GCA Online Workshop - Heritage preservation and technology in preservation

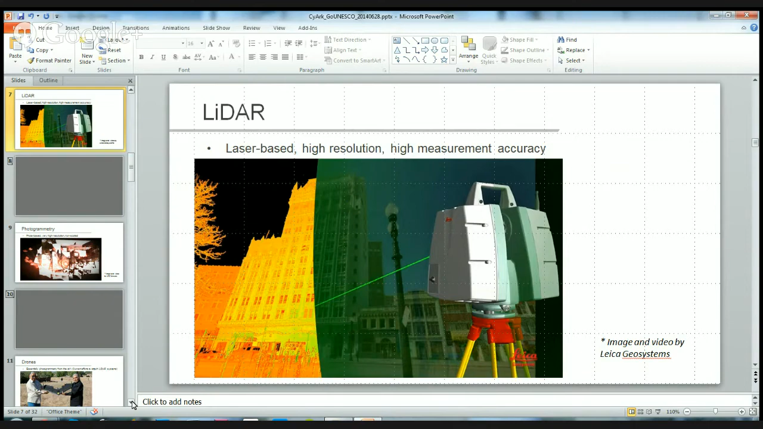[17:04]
the different types of materials that the structure might be created out of. So again, it's just, you know, sending out a light, the light hits the object, bounces back, it takes that measurement of distance and reflectance. And that's the standard principle for all LiDAR systems.